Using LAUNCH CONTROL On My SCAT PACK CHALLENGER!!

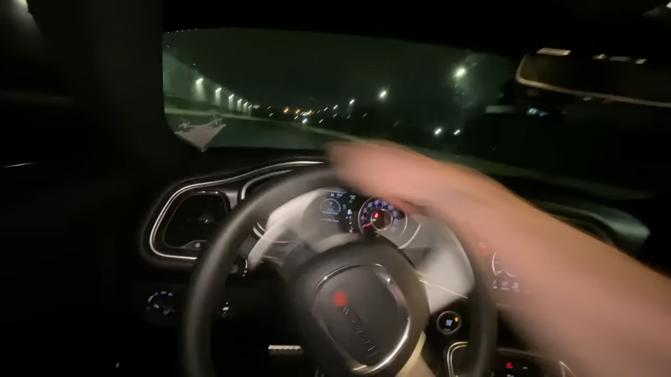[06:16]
I think i'll move over this way a little bit It looks like the roads flatter like on this side. So Let's go up a little bit in the rpms though.